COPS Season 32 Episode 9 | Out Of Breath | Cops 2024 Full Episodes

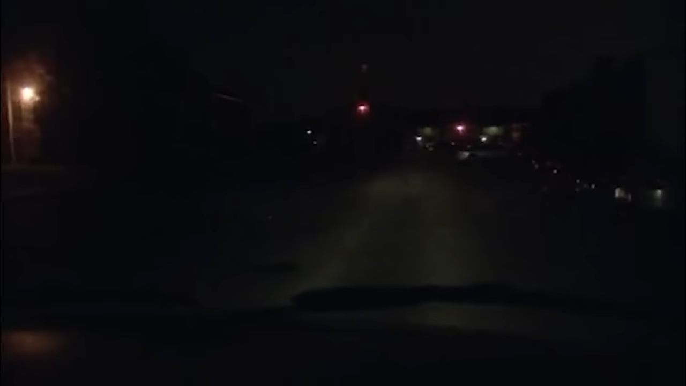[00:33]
look for anybody suspicious, dealing or possibly dealing narcotics, and jump out on them, detain them. Okay, he's parking. Let's cut him off, LV. Cut him off.
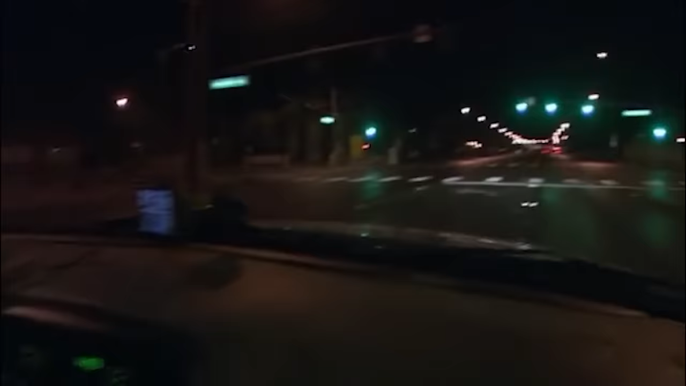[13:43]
Looks like he's going into the residence. Looks like a burglary in progress. Okay, I need to clear this channel until we get a code 4.
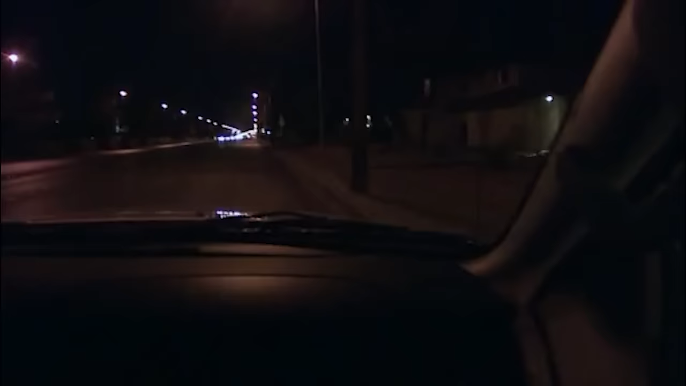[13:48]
Actually, no, 44 North 7, start that way. Let me see your hands.
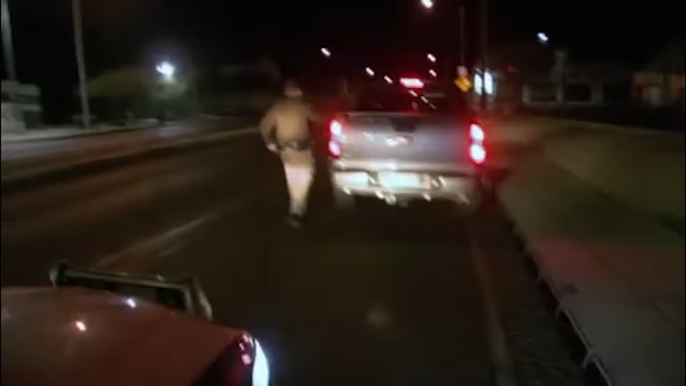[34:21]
Turn the vehicle off. Okay. Go ahead and turn it off. Step out for me, please. Tom, 187 Control.